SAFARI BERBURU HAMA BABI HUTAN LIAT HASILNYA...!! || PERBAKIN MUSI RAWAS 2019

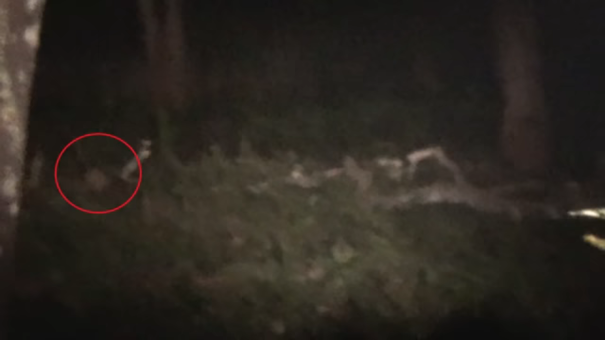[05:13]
Terlihat di lingkaran merah. Sniper on. Yes, mantap. Cuma tidak telak, babi masih berlari.